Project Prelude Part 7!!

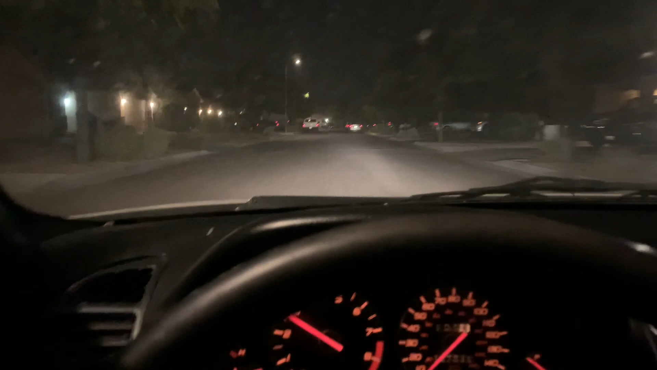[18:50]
Dirty, that's for sure. I gotta clean it. Holy cow. Maybe I'll take it over to the gas station and clean the windshield. Gotta go through the brakes.
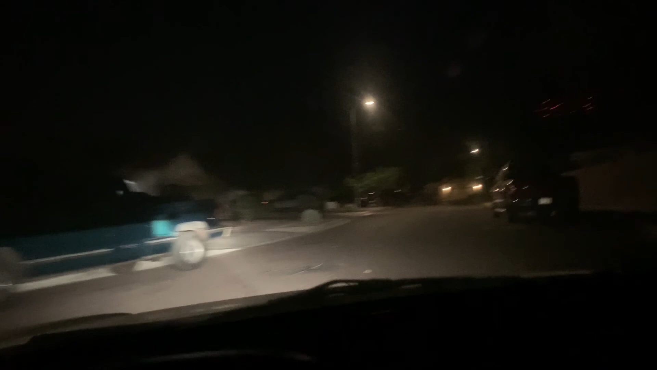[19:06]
There's still quite a bit more left to do on this, I suppose, to make it really nice, but we're making progress. Probably just get better the more I drive it.
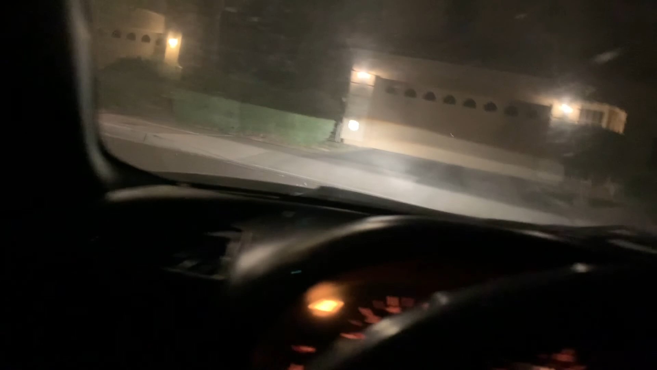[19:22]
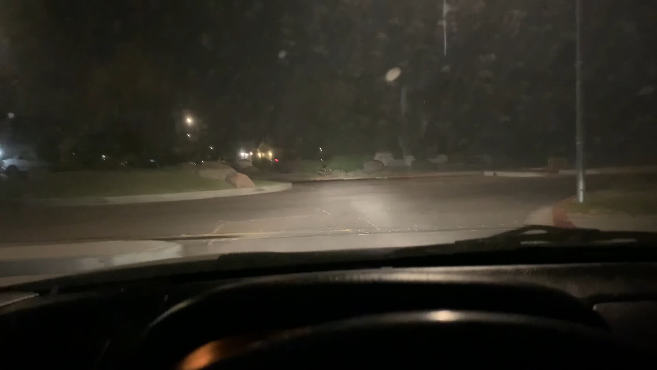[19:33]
Gauge is coming up to about halfway. Want to make sure it stays there.